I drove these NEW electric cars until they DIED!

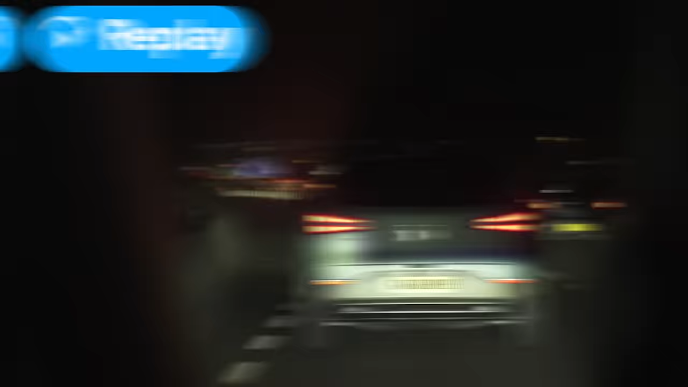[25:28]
Looks like I'm pushing some boundaries. Oh my god, he accidentally missed his glummin exit.
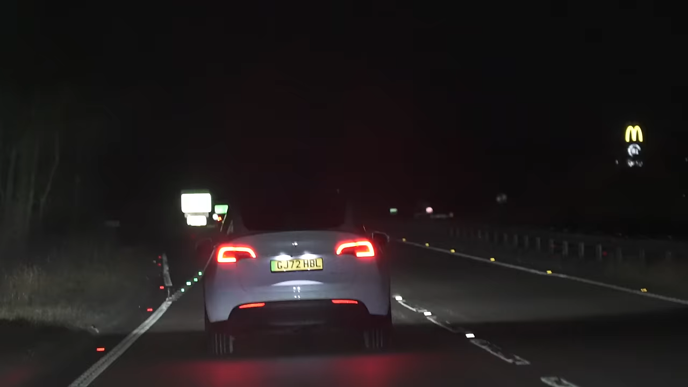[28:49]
I just need to get off here. Here's the junction coming up now. Come on. Okay, I've pulled into a little village where you can drive around in circles.
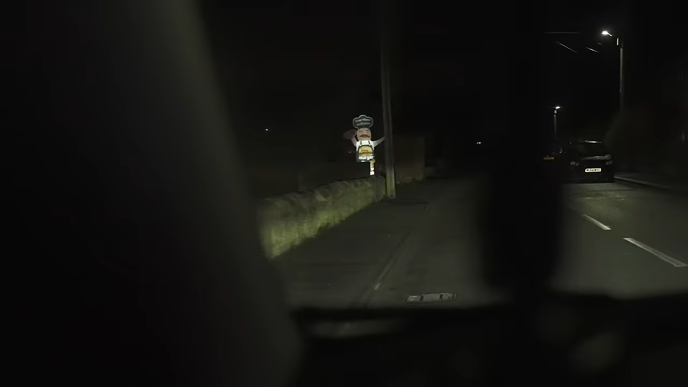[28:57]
Oh, and it's got a pizza place as well. Winning.
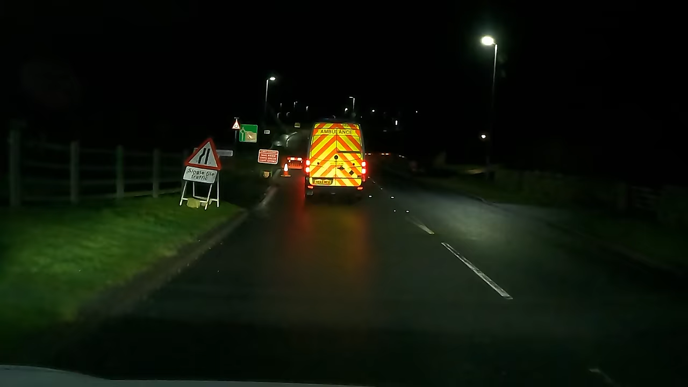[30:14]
A bit of roadworks here where it's single-fire traffic. So if I don't make it through here, that could be really problematic. Come on, make it through here. Now is not the time to die because this looks like a bridge.